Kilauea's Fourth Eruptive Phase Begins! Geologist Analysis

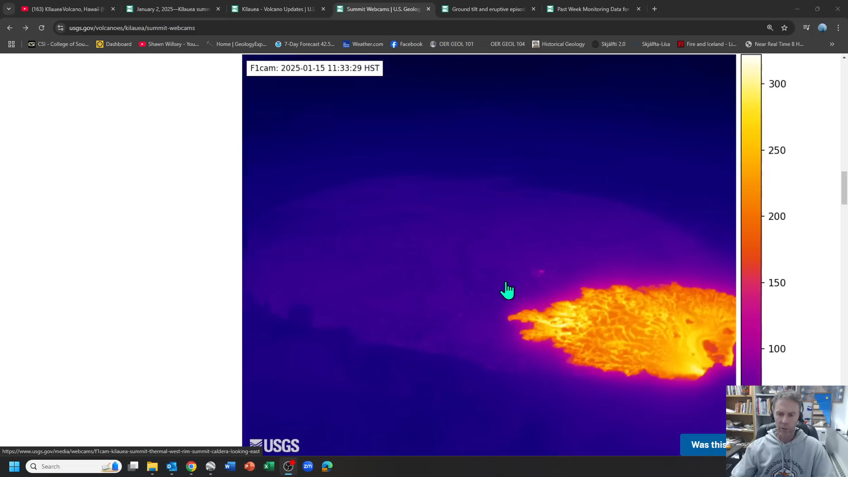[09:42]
So this is the same view with the vents down here in the lower right and the new lava flow field just beyond it.
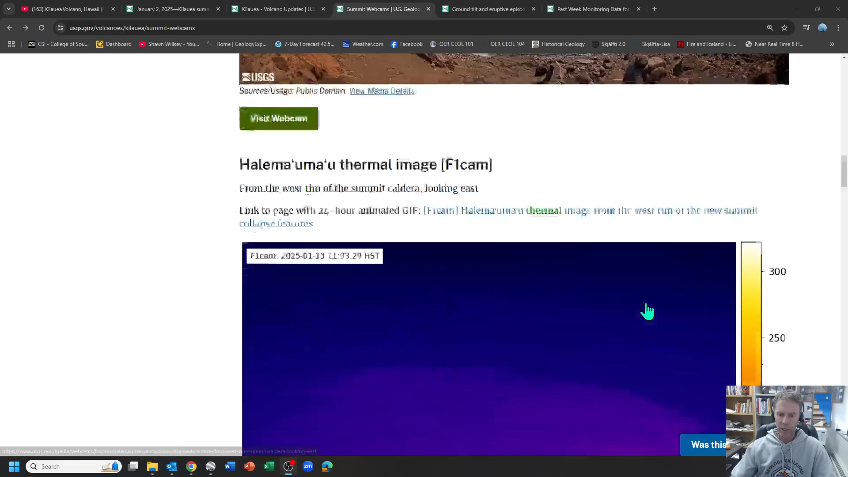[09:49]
And so you can see the vent or what's just the edge of the vent here and then the extent of that lava flow field. So a little better view of exactly how much of the the crater floor at this point has been covered with lava. Obviously as the fountaining continues that's going to supply
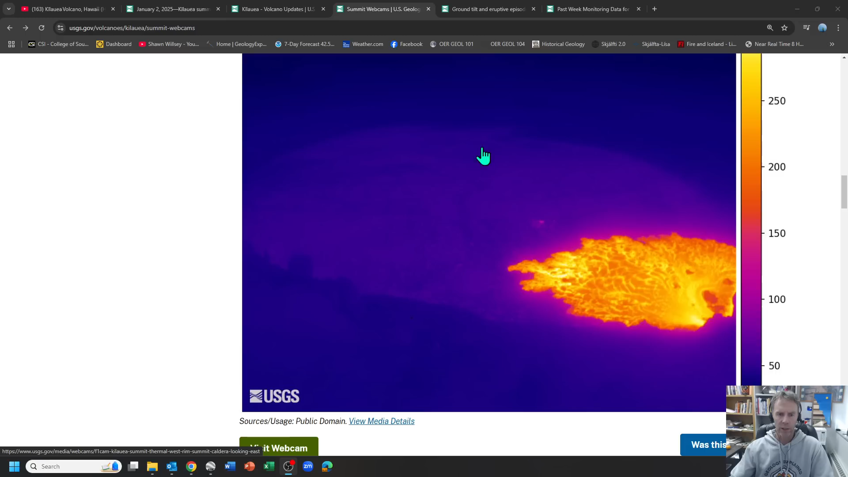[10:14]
more lava and you know if this goes on for a day or so even probably less than that I would expect this lava flow field to extend you know most of the way across the caldera crater floor maybe half or so if it goes 24 hours and then maybe even further if it sustains even further than that.